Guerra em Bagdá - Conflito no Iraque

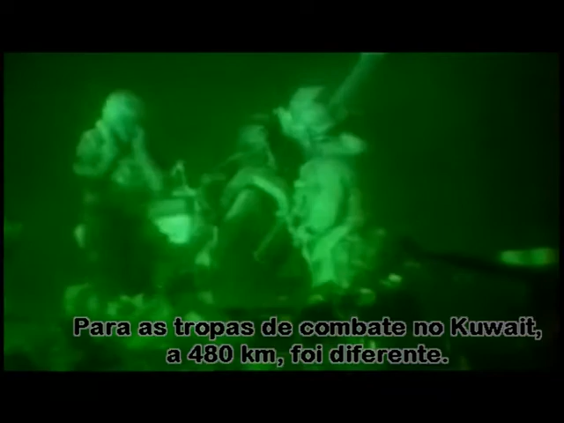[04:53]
Cannoneers of 111 Marines were given the order to launch the first artillery barrage into Iraq
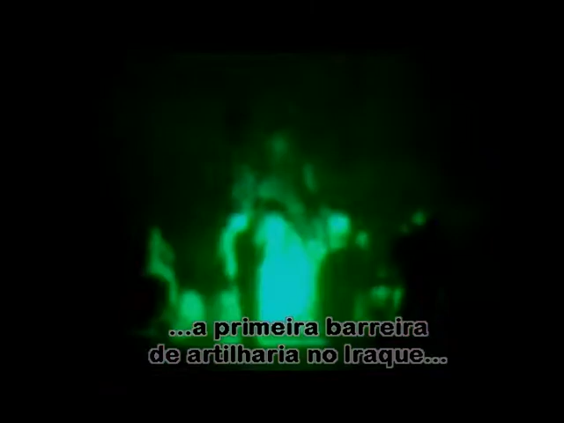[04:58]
and start the ground war.
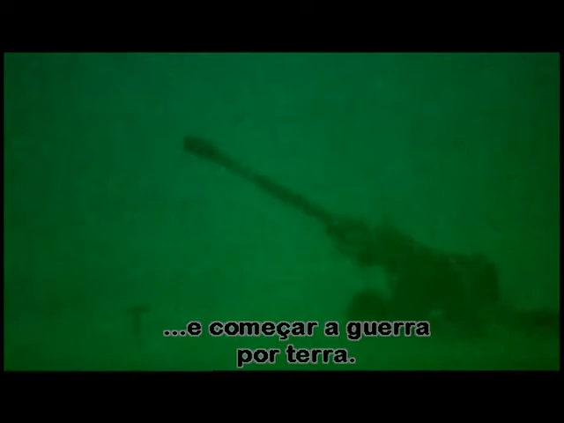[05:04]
It was exhilarating.
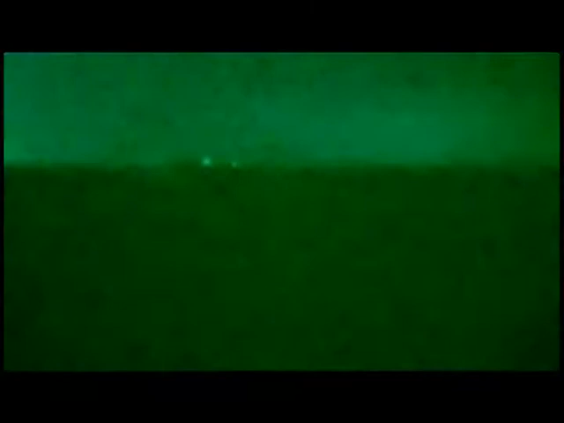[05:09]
A lot of booms, you know, flashes of light, it was all dark, so you couldn't really see anything.
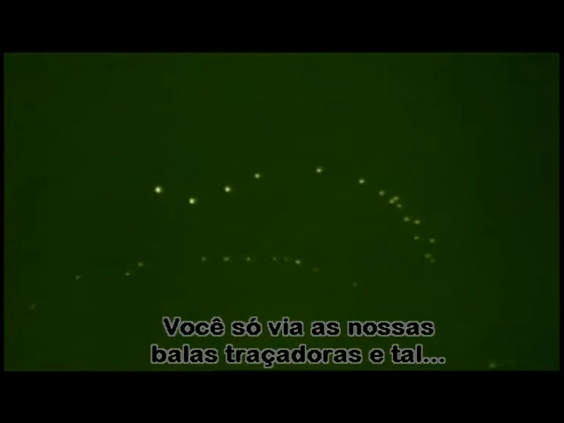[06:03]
And, you know, the whole skies lit up like Fourth of July.
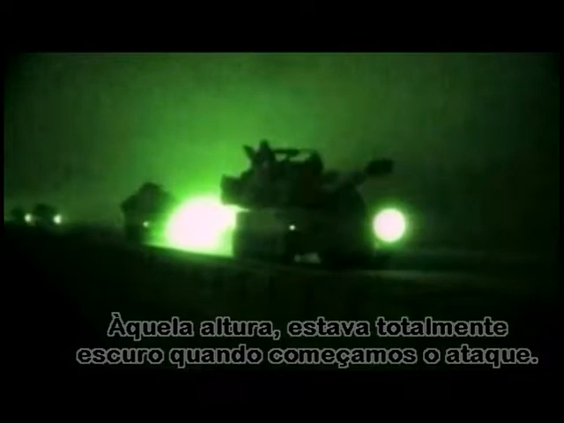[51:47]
At this point, it's almost pitch black as we begin the assault. My lead elements actually parallel the wall for a little bit as we were looking for a point of entry.